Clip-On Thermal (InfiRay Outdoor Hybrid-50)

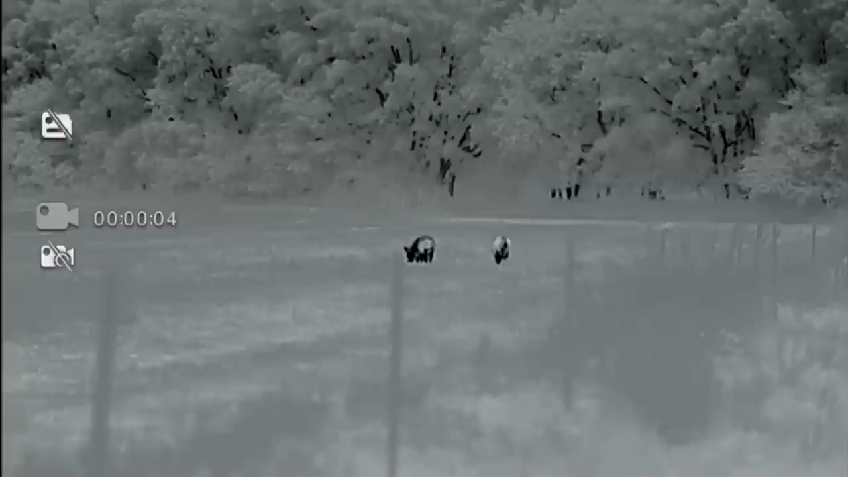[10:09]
get some footage there's two left of us There's three in front of us on the left. He doesn't want to walk away from everywhere.
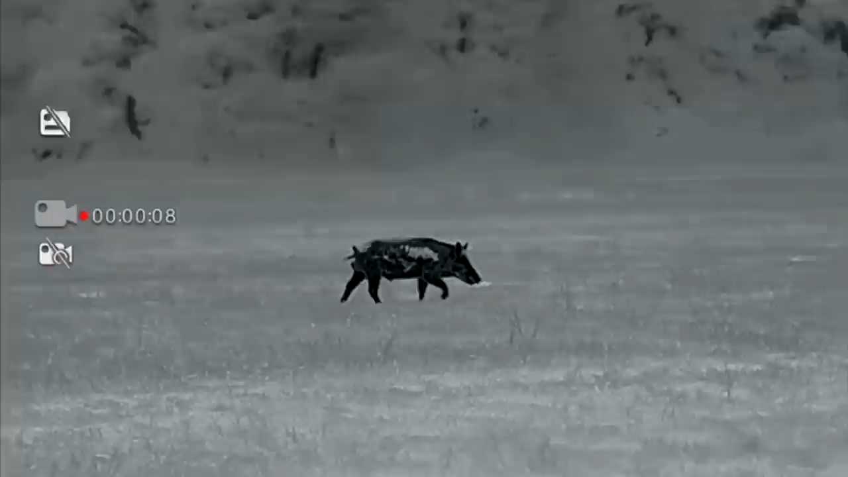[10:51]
Nah. There's a fucking horse right down the back. It's a good night to film. To film y'all going to those. And I'll shoot this one. Whatever we do, we should double on those. They're above spooks. Yeah. Yeah, there's five over there. Whatever we do, we should double those. Make a video.
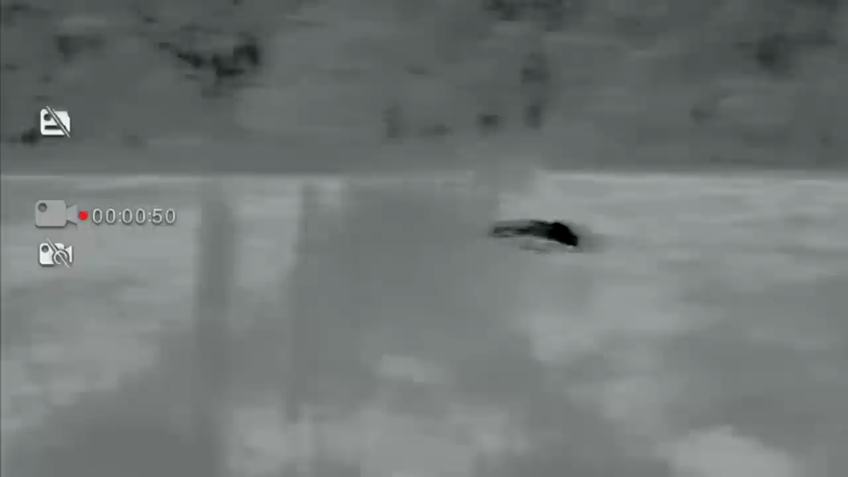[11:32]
Y'all just get us close if you think we can. I'll be right beside you. Okie dokie. Should we get farther away from the fence? I'd probably think we need to be up against.
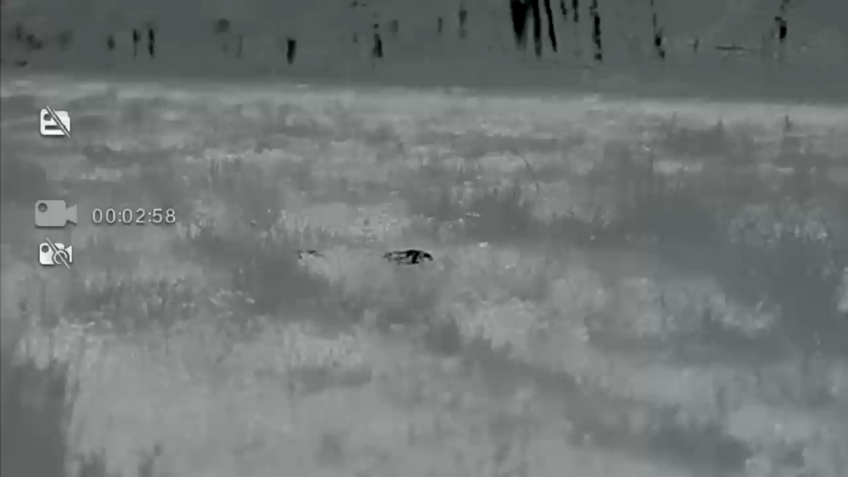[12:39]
two, one. There's an old actor called Cypngd, This is dead. Question.
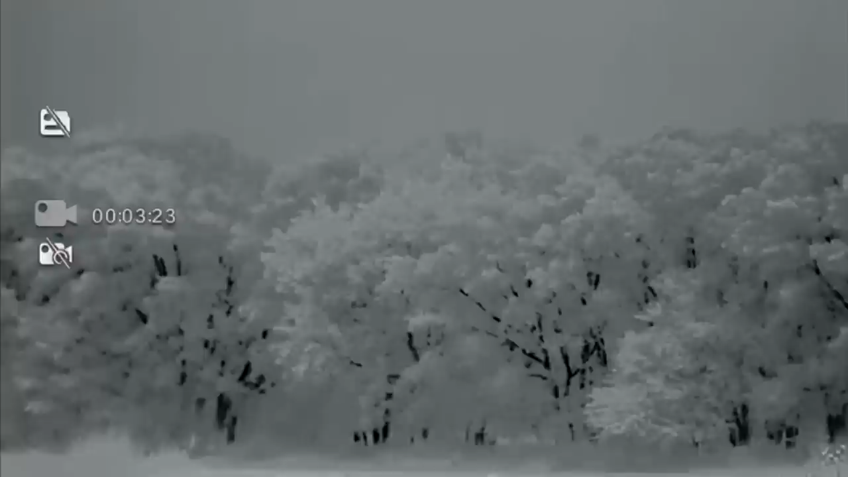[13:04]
there's one to the right of y'all one to the right of y'all chris you see him tree line to the right of you on the tree line keep going keep oh he went into the trees